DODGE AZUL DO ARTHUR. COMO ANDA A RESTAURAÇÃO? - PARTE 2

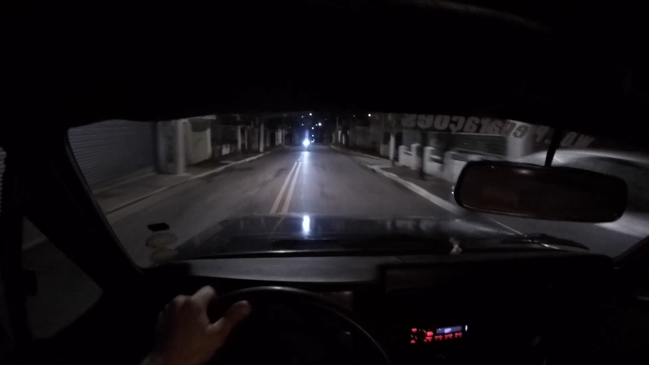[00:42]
Olha o cara da moto vindo na contramão. E ele que cai e morre ainda. Louco. Cada uma que a gente filma, registrem. Imagina as que não é registrado. É... O Valci também tá fazendo, parece que o suporte, o... Como é que chama? O defletor do radiador do Cougar, né? É, eu nem sei se ele chegou a fazer. Eu acho que deve ter começado. Vamos olhar lá, né?